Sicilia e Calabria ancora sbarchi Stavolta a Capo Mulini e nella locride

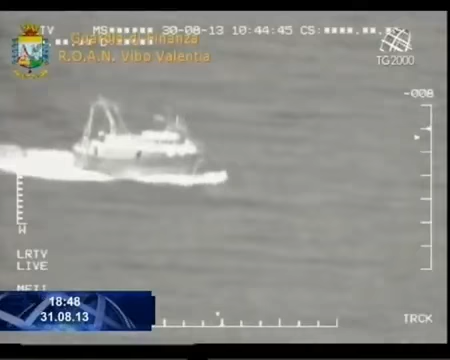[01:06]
Il peschereccio, intercettato nella notte dalle fiamme gialle e dalla capitaneria di Porto, si era allontanato cinque giorni fa dalla costa greca, trasportando siriani e somali.